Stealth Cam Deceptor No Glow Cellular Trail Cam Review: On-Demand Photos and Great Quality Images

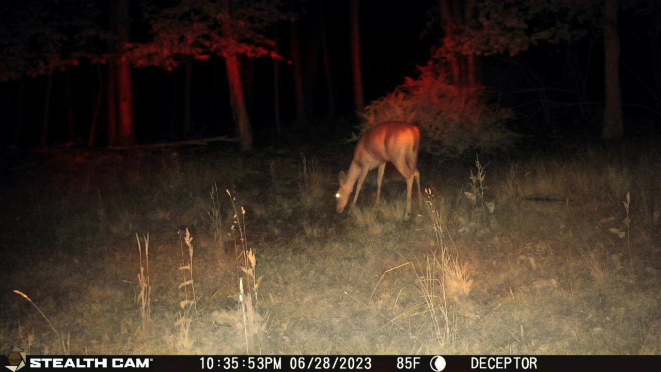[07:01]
you also have a night colorization ai which adds some color to the black and white shots now this isn't a perfect system
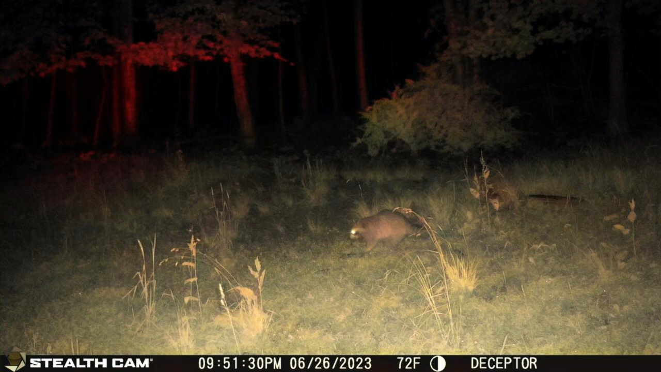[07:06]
but it is interesting and does add some life to those nighttime photos and the way they do video mode
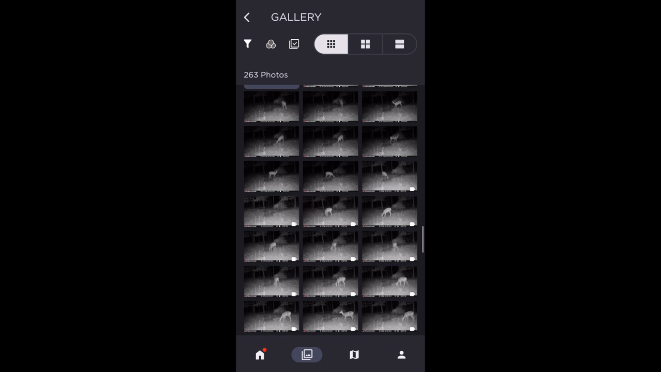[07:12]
is they give you a three image animated gif type preview in the thumbnail this way you can
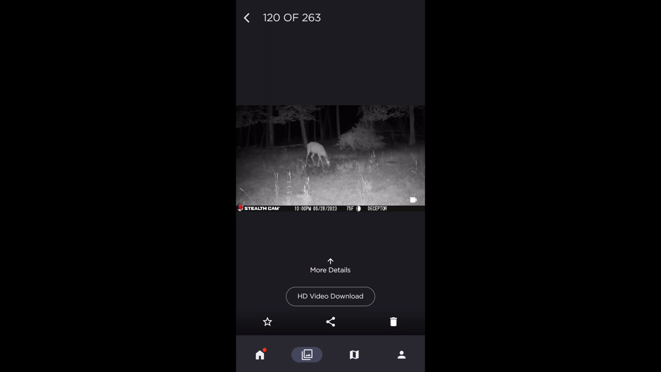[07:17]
determine if you want to go ahead and download the hd version you'll see when you do that it costs an additional 25 cents per video